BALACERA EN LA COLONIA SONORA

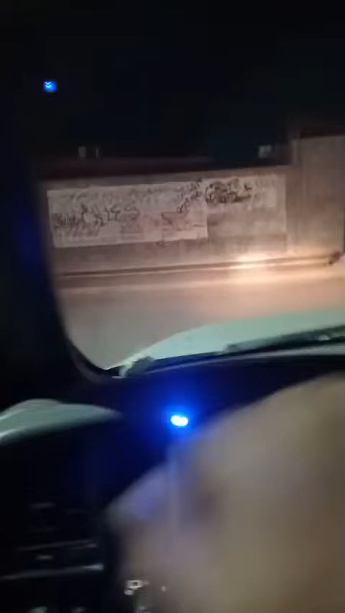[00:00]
Hola, ¿qué tal mis amigos? Muy buenas noches, muy buenas noches. Reportaron por aquí, por la calle Jesús Retamosa, un ataque armado, hace unos minutos.
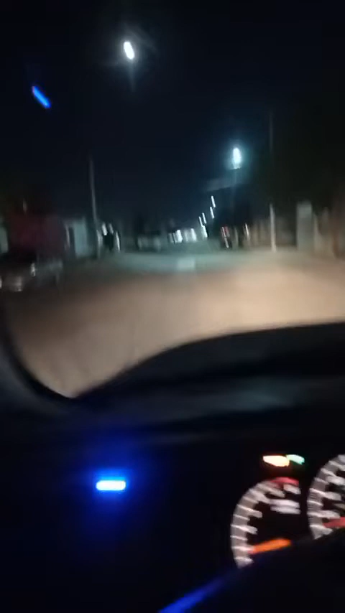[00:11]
Y aquí andamos realmente totalmente extraviados aquí en lo que es, pues nos dicen que por la Jesús Retamosa, pero no vemos unidades, no vemos absolutamente nada. Y supuestamente se produjo un ataque armado, y la verdad que no nos extraña porque estamos aquí junto a la colonia Nueva Palmira. Vamos a checar bien, ¿verdad?
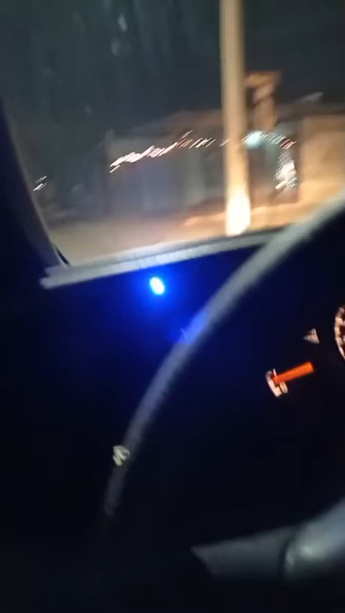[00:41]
La calle Jesús de Retamosa. Vamos a tomar el Boulevard CTM a ver si vemos alguna unidad, pero sí, la verdad es que reportaron un ataque armado aquí en la colonia Jesús Retamosa. Pues ya tuvimos problemas con el otro aparato y le tuvimos que pedir al señor de las barbas blancas, al Santo Claus,
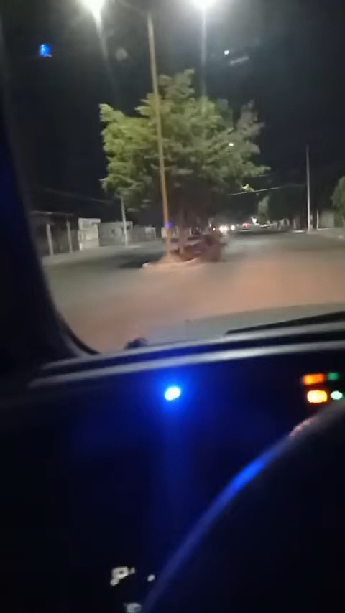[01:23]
Así que vamos a checar. Parece que esta es la Jesús Retamosa. Vamos a entrarle para este lado de acá. Ya le entramos hacia el lado norte. Vamos a entrarle hacia el lado sur. Reportaron pues una agresión armada, pero la verdad pues se ve muy tranquilo aquí. La verdad es en la colonia Sonora, donde se reportó este supuesto ataque armado. Así que
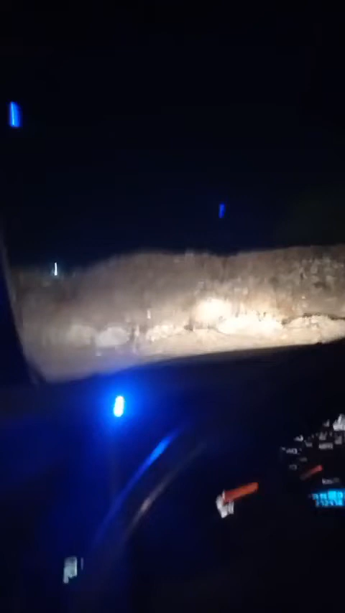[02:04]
Así que pues aquí hay que tener mucho cuidado porque no sabemos ni por dónde. La verdad está tremendo aquí, muy muy muy desolado.
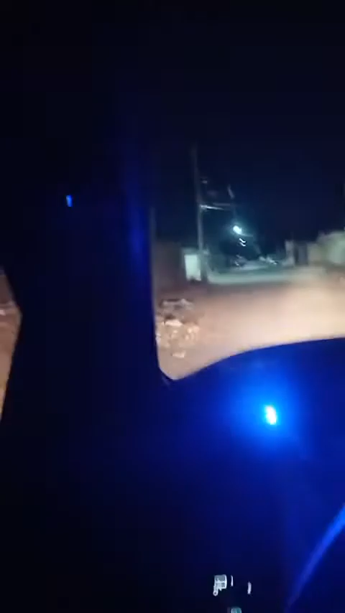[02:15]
Aquí andamos en la colonia Sonora, donde insistimos, se reportaron pues una agresión armada por la calle Jesús Retamosa. Vamos a entrarle por alguna de estas calles a ver si vemos las unidades, pero no se ve absolutamente nada. Y es que con eso de que las agresiones armadas, ¿verdad?, están a la orden del día.
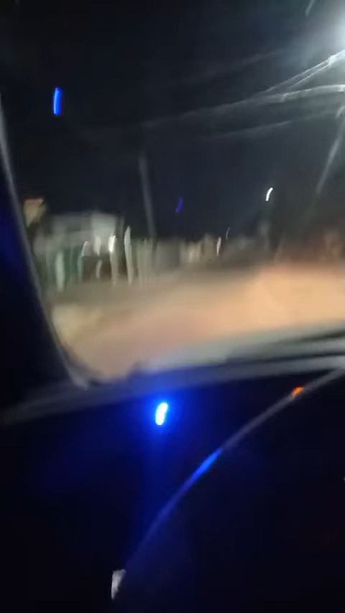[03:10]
Andamos aquí sobre la calle Emeterio Ochoa también, recorriendo palmo a palmo a ver qué se mira. Y no vemos absolutamente nada. Así que pues de cualquier manera pues estamos atendiendo el llamado, ¿verdad?, que se da y que se dio hace unos momentos por parte de los vecinos, que dijeron haber escuchado pues movimiento, detonaciones y como les repito, un presunto ataque armado.